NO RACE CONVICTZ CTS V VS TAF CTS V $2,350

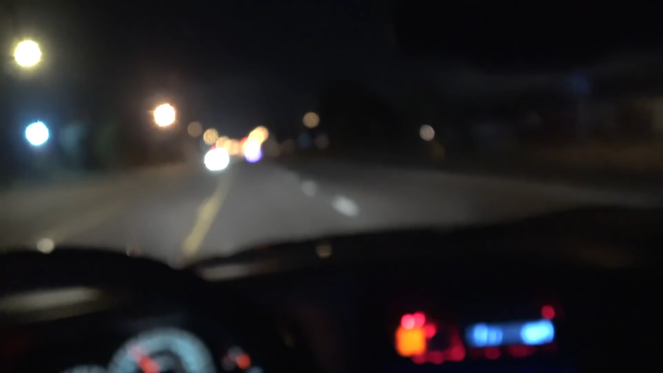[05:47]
Trying to get the race off, but see the police right there.
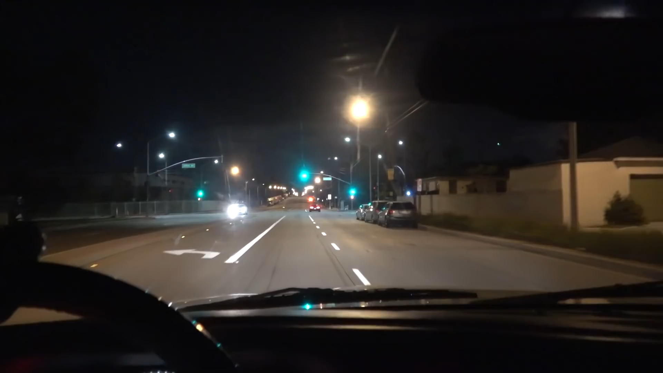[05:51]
They got somebody. They ain't got nothing to do with the race crew. But everybody turned around. I'm just going to go check it out. No, Rich YouTube, uncut, the real deal. Subscribe, it's free. Don't hate on me, subscribe. But let's see what they doing right here. They got the truck open. They probably looking for guns and drugs. Man, you good?